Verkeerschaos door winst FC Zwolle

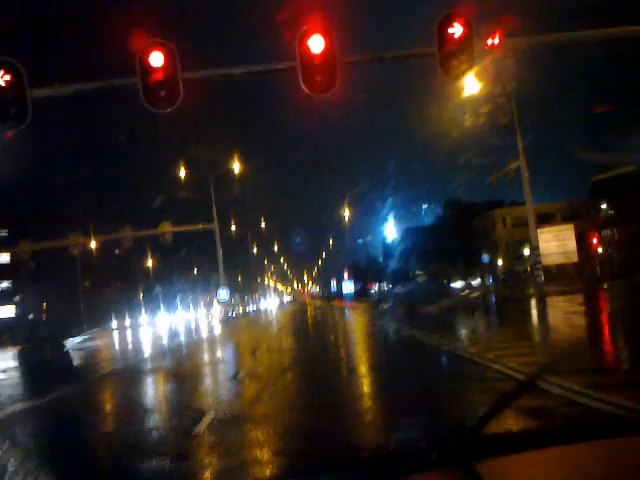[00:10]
Het verkeer mag de stad nu niet in. We kunnen wel de stad uit maar automobilisten